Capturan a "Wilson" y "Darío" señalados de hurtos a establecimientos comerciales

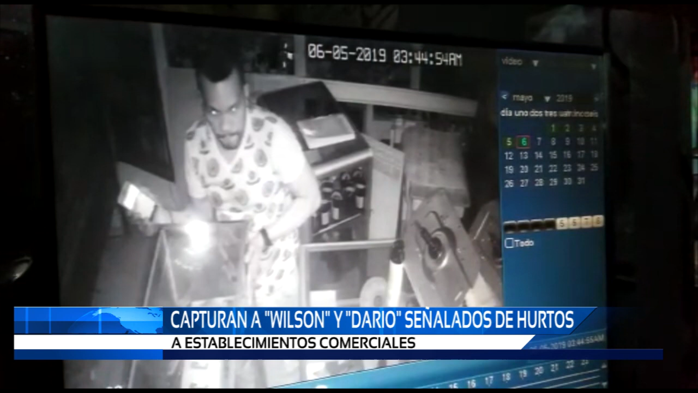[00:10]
Wilson y Darío, estas personas generaban hurtos a establecimientos de comercio, sobre todo en horas nocturnas aquí en la ciudad de Quibdó.